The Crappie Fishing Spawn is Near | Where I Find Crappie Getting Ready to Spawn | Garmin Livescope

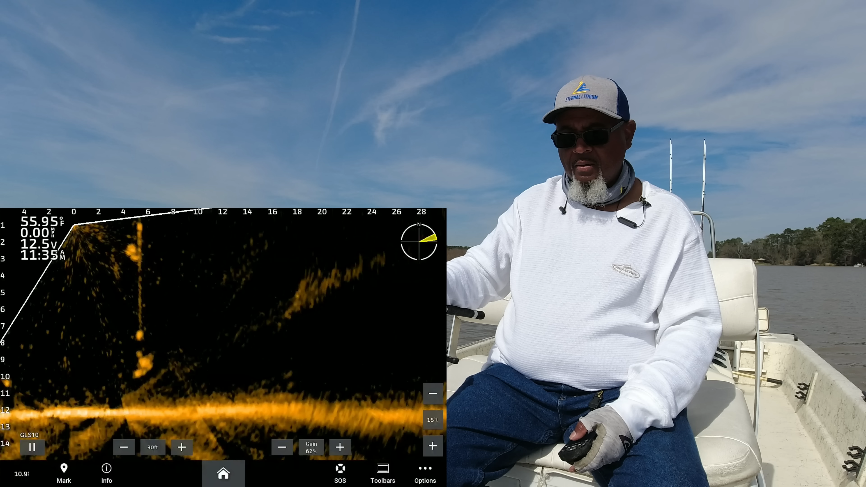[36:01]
Oh yeah, it's gonna be a decent fish. Oh, it's still two together. And just like that, another slab hooked up. Oh yeah.
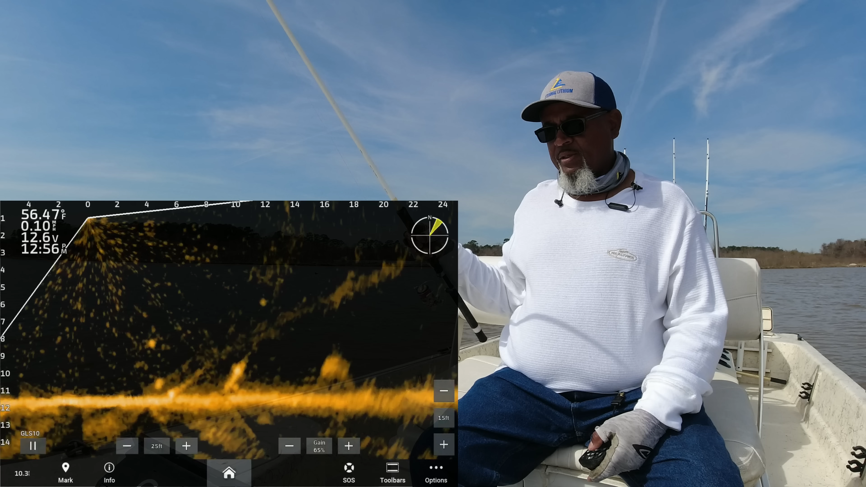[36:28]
And we ain't steady picking up. Easing on up there. A little old bitty stick up right here. Got a few fish. See if we can pluck one or two off. Went and tried to pick up on us, y'all. Make a couple moves. Fish still biting good though.
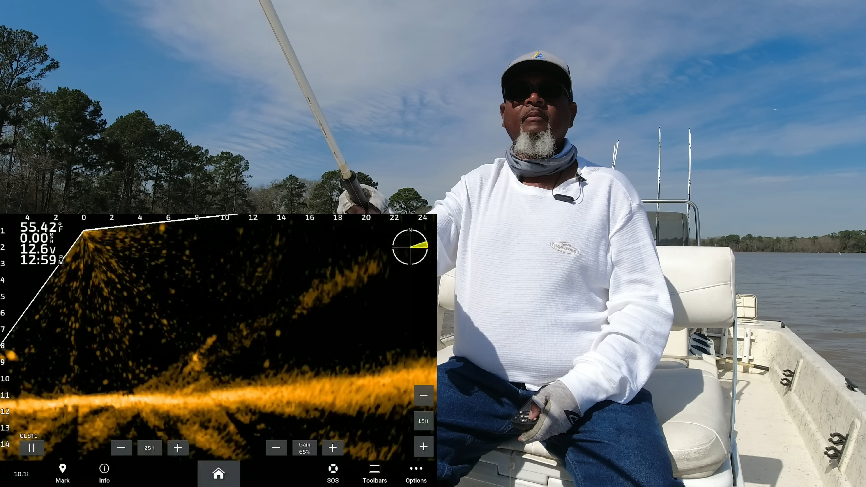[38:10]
Dug in a little bit deeper. See if we can get a reaction out of him.
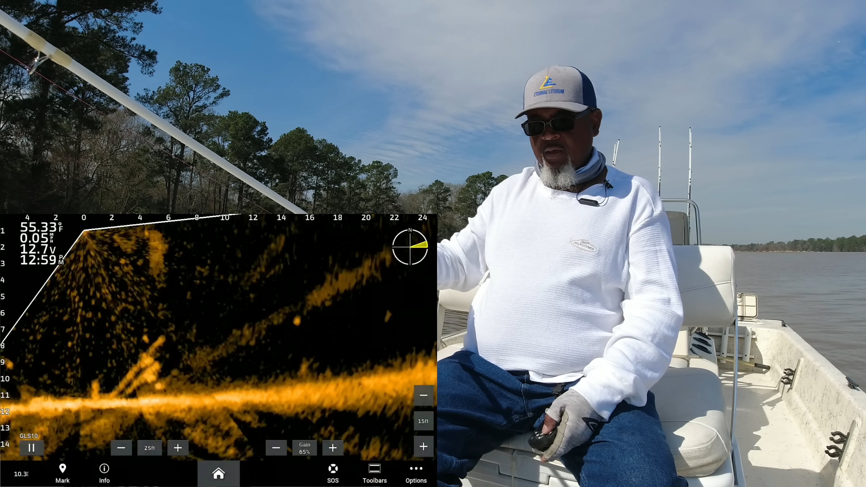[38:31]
Get down there and get in his face. Come on.
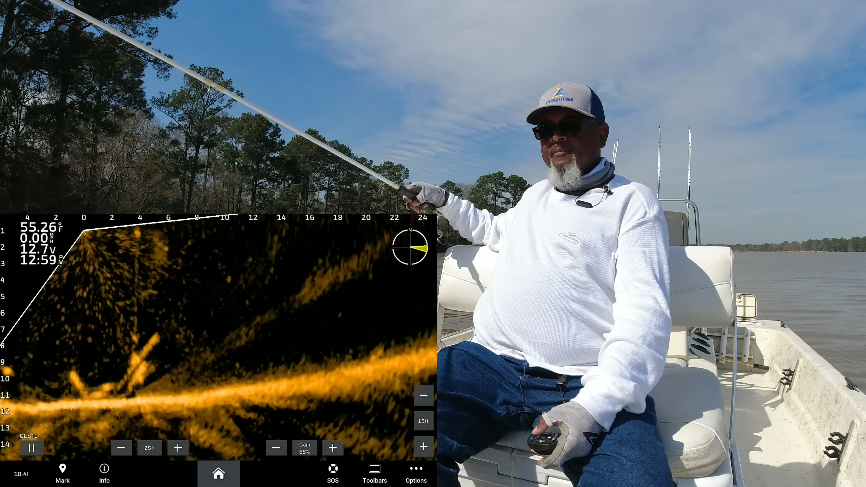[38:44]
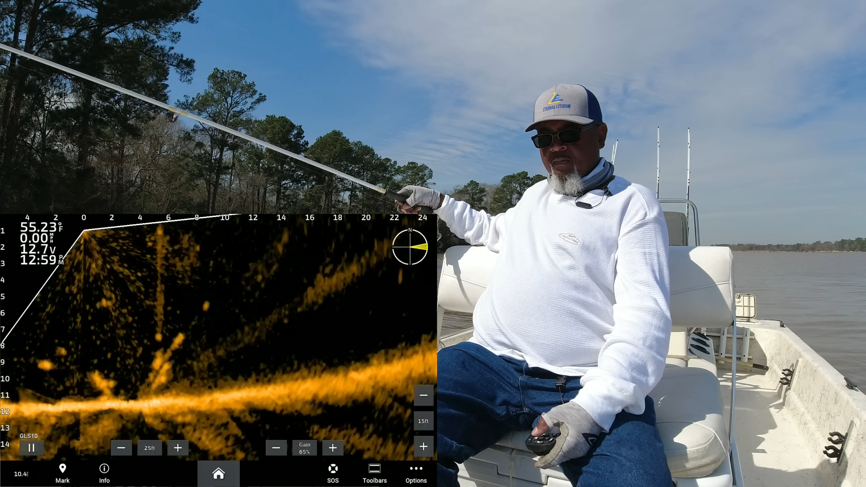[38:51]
Had to leave it in his face. Just had to leave it in his face. Put it in his face and leave it there.
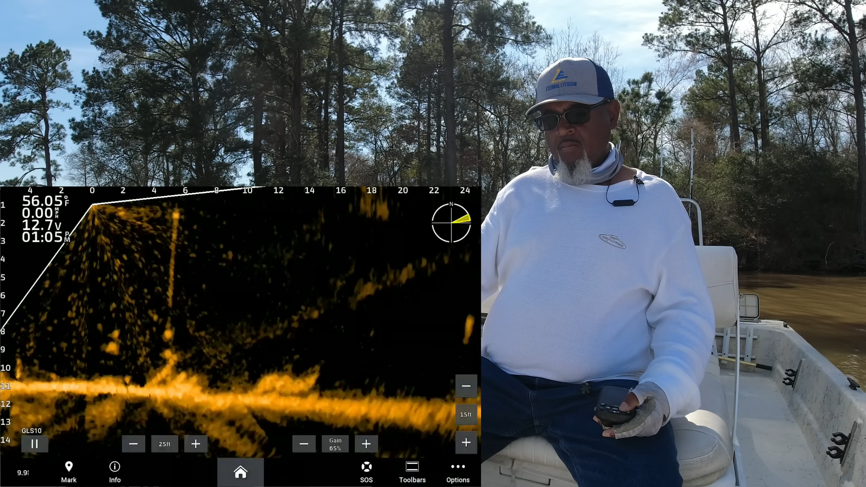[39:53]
go. There you go. There you go. Oh yeah. We'll fight then.
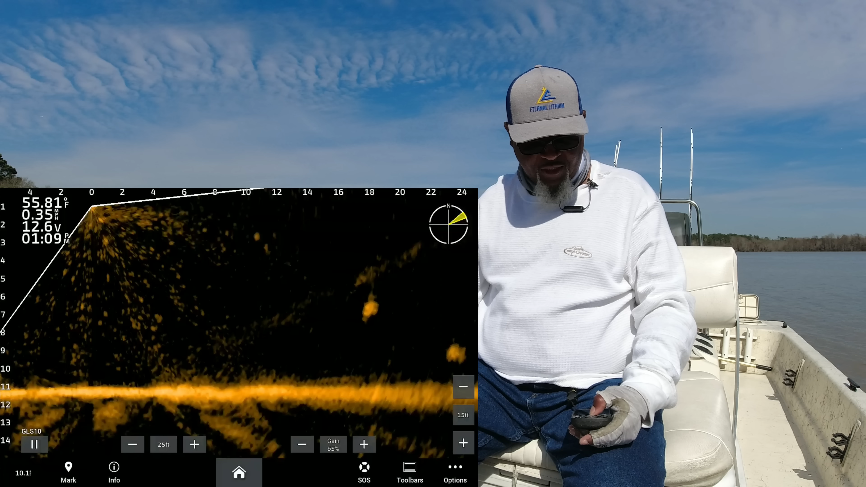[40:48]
See if we can sneak up on him and entice him. Couple nice ones. One really nice one. Two of them swimming, maybe white bass, but I'm looking at that one that's just sitting there.
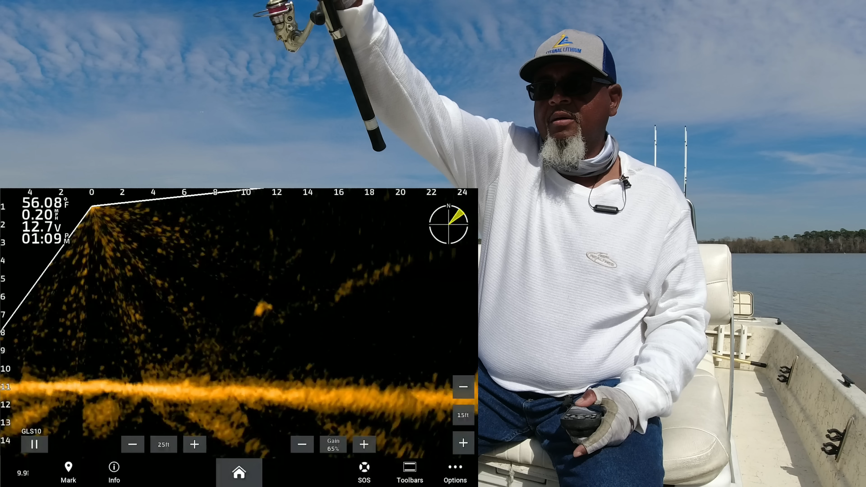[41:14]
Look like he's gonna be a decent little fish. Gonna sneak up there on him. And just like that, he nailed it. He nailed it.
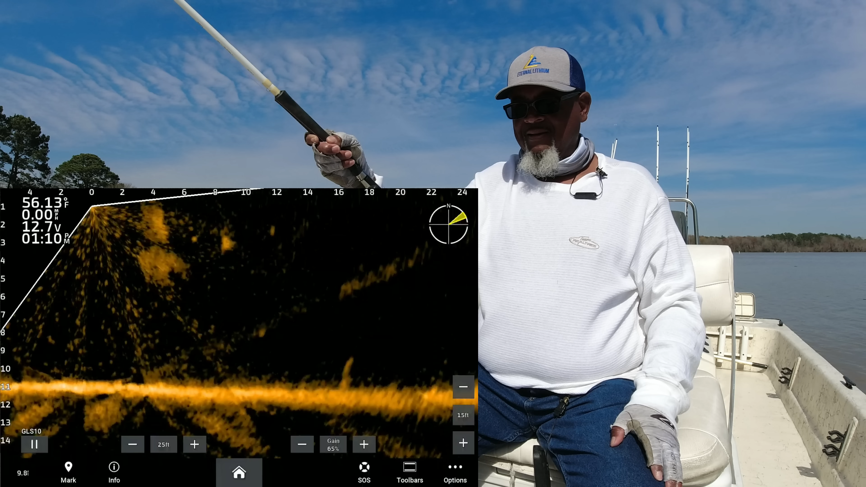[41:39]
Get him fighting down there. He's putting up a good fight. Oh, yeah. Oh, I got gooed.
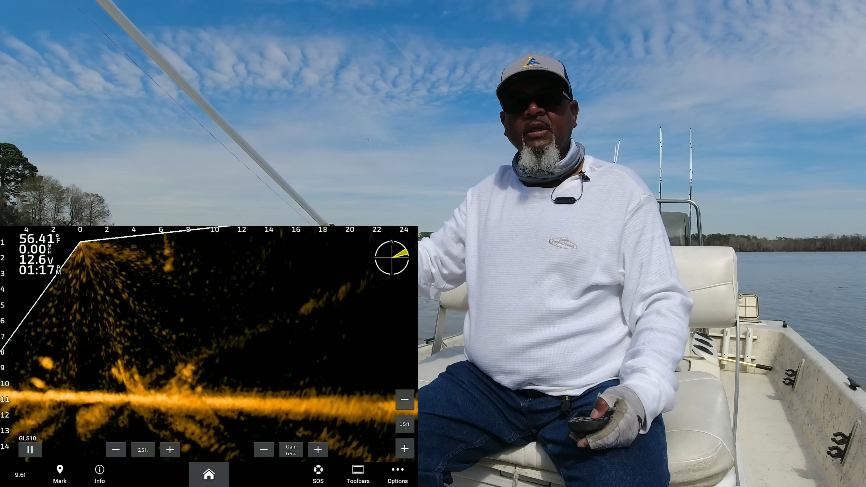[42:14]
Ease up there on them. Just like that. That's crappy. Come on in here.